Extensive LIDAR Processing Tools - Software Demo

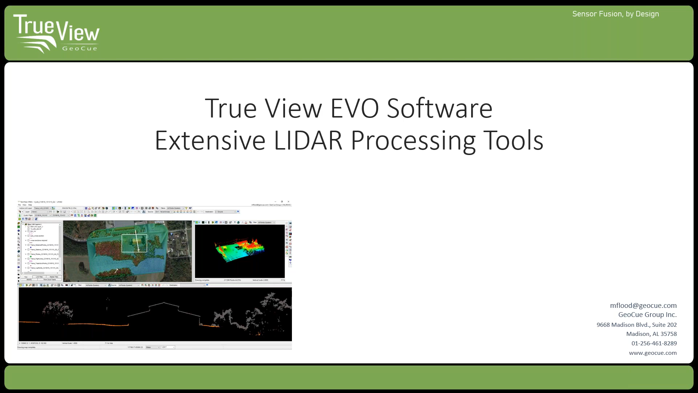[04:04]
And then I'm going to move over into TrueView EVO and spend most of the hour in the software working through some data sets and showing you some of the workflows and some of the tools that are that are in EVO. So a little bit about us because we always get new people coming to our webinars, which is great.
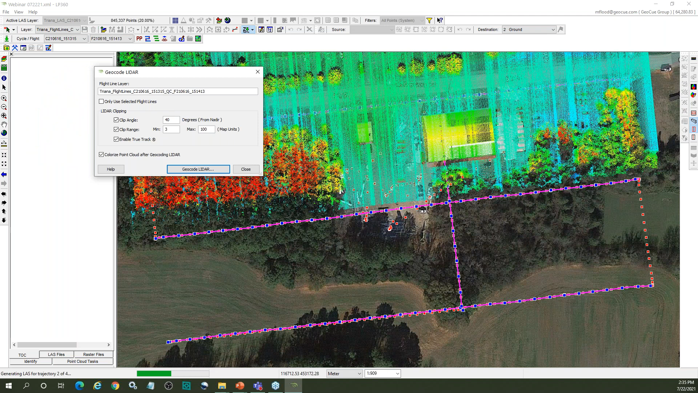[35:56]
So someone was asking, is the TrueView EVO software only compatible with the TrueView hardware? So TrueView EVO is built on our LP360 software engine. So all of the tools that I'm showing you to deal with processing the data from the drone,
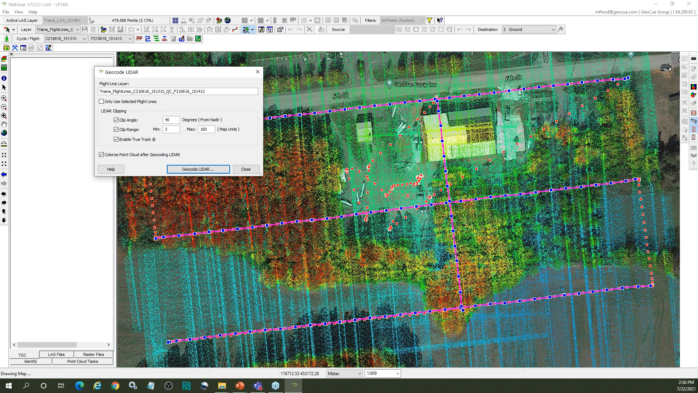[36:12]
the data from the sensor, are TrueView specific. So you can't process another vendor's hardware in our TrueView EVO. And that's pretty standard across the industry.
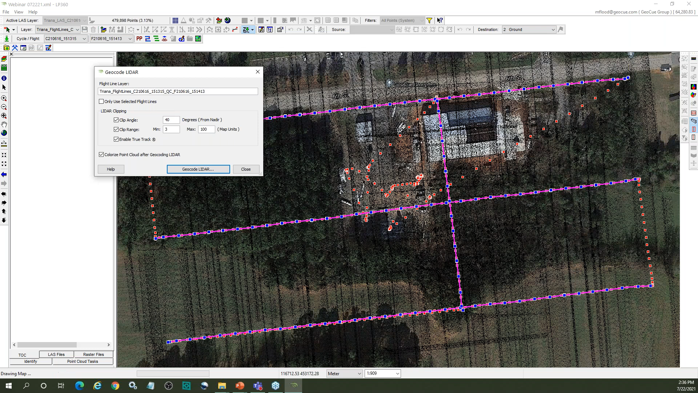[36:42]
It's specific to our TrueView EVO products. Having said that, once you have an LAS file, so once you've got a standard LIDAR point cloud, or once you've got a standard ortho, you can import those into a TrueView EVO project, no problem. Again, it's built on top of our LP360 engine, which is our standard software for working with any LIDAR data, or actually any point cloud data. It wouldn't have to be drone LIDAR, it could be traditional airborne LIDAR, it could be mobile LIDAR, it could be photometric point clouds.
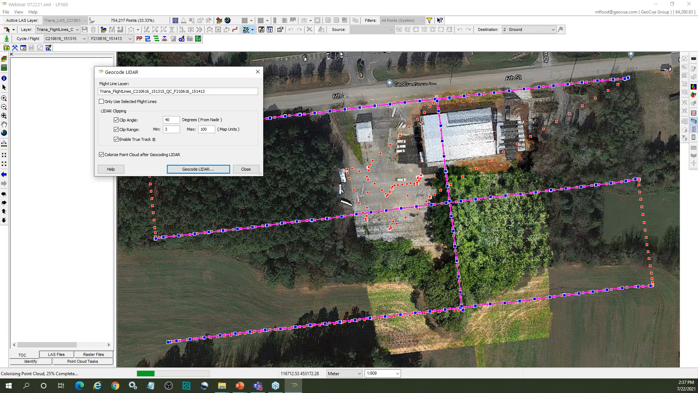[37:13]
So I'm getting a little bit long-winded there, but no, you can't use the software to process other people's data from their hardware. But once you've got the point cloud and the ortho, then you can pull those into any TrueView EVO project.
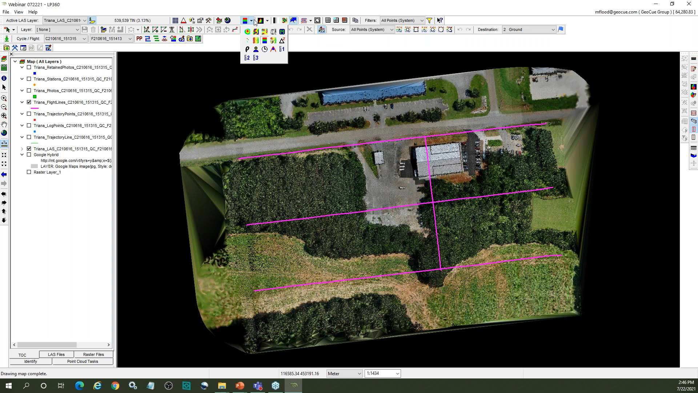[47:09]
So I'm going to switch to colorization here. So that was our colorized LIDAR cloud. This is colorized by class. And actually, I guess I can just show you, you know, this is colorized by elevation here in a second. So these are standard views of point clouds you're probably very familiar with. Obviously, a standard step at this point is to do a ground classification. And that's what we're going to go ahead and kick off here quickly.
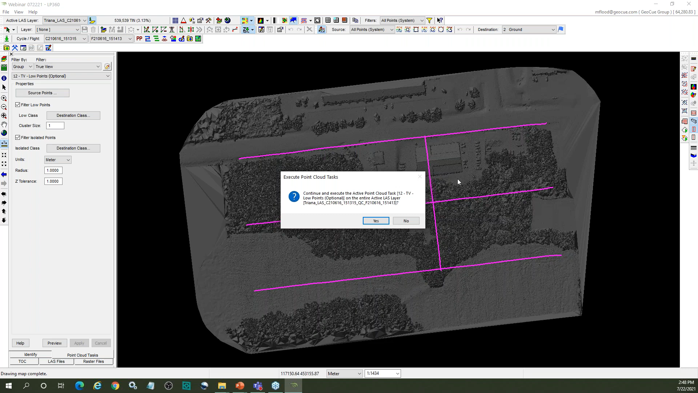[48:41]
I'm just going to do a couple of very common steps that again, if you're familiar with it, or you've worked with LIDAR, you'll understand where I'm going here. I'm going to do initially just a quick low points filter. That's to get rid of any low point noise that's in the, in the data set, because the way the ground classification works, at least, you know, as it's implemented in TrueView EVO, it's an adaptive TIN approach. That's the technical term for how it works. Basically means you want to get rid of low points because they're going to start by creating busts in your surface right off the bat. So we can quickly do that. You notice I just selected the, the point from a drop down list. So the way that point clouds are set up in TrueView EVO, there's a core catalog of
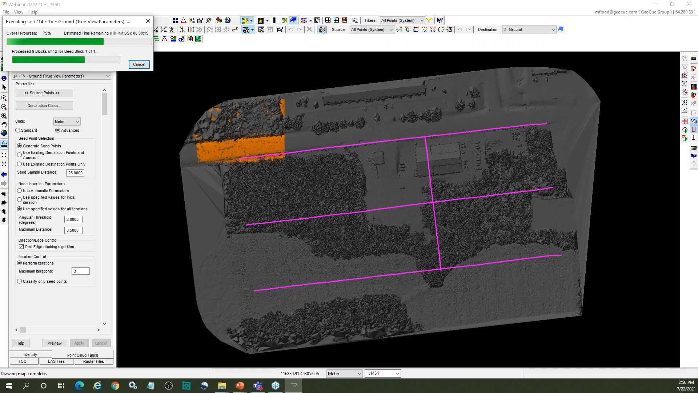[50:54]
So, you know, training on these sort of tools is a big part of what you want to make sure that you, you get when you're first starting to work with this, this LiDAR data. This particular project, by the way, I think it's about a little bit under three gigs total size of the data. So that gives you some sense of, you know, the size of data and the processing time. So it took just under a minute to do the, the ground classification here. So now, again, if you're quite new to this, that this is an orangey brown is, of course, where we have ground. We have other views that we can use.
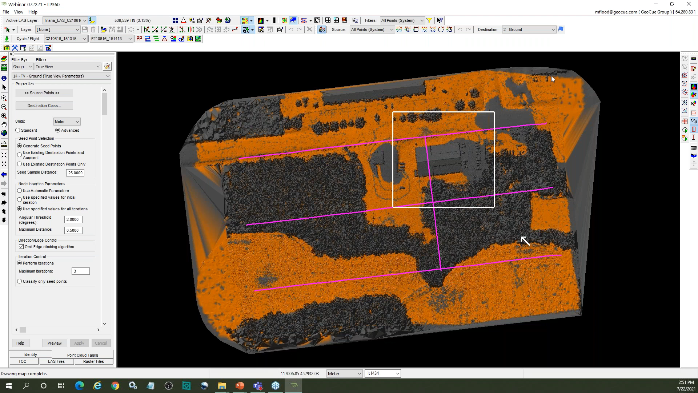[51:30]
Just pop those up while we have them here. So I can do a 3D view here. Oops. I can also do a profile view.
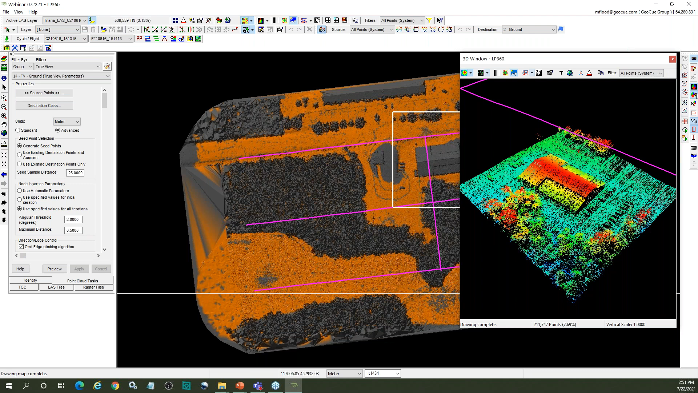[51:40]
And I'll just do a thin profile half meter or something like that.
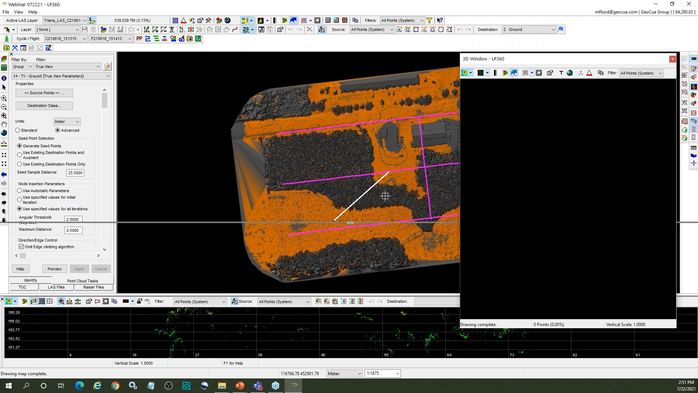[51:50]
So these are standard views that you're probably familiar with if you've worked with LiDAR data. See if I can get this to lock here. There we go. So I've got a ground surface. Now, we are coming towards the end of the hour. So, you know, I'm not going to spend a lot of time on cleaning up the ground surface. If you've worked with LiDAR data, you know that is something that you need to do.
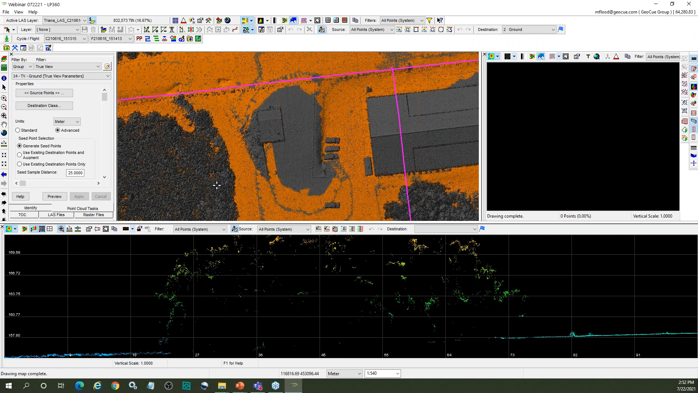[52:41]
So I could come in here and I could use some of the cleanup tools or I have a macro that does some cleanup on the ground surface. I also have some manual cleanup tools I can do as well. Just suffice to say, again, LP360 is a full-featured point cloud editing package. So you're able to use those tools to do cleanup and manual editing or QA, QC of the data as you're going along.
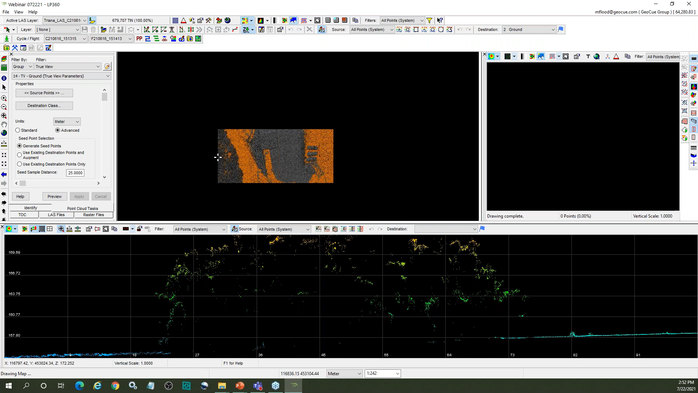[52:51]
Let me just zoom this out here. So, you know, there was a question in the Q&A about the fuzziness of the data. And I'm just going to draw a profile. This is a road across the top here.
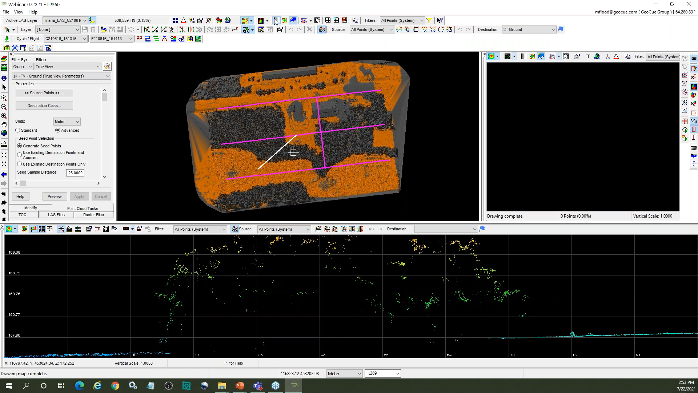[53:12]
So I can turn on my, do some intensity coding here.
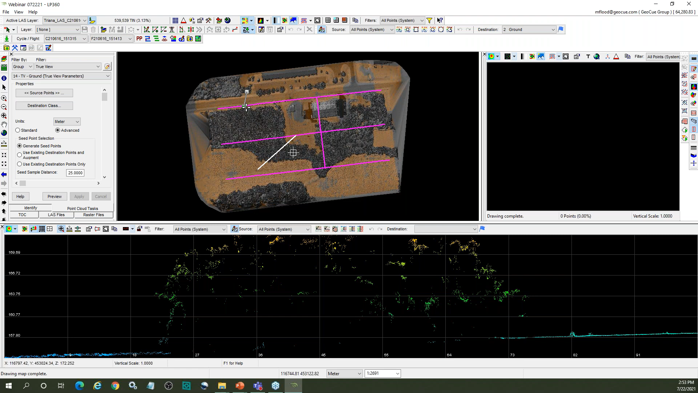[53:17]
We'll just draw a profile across that road.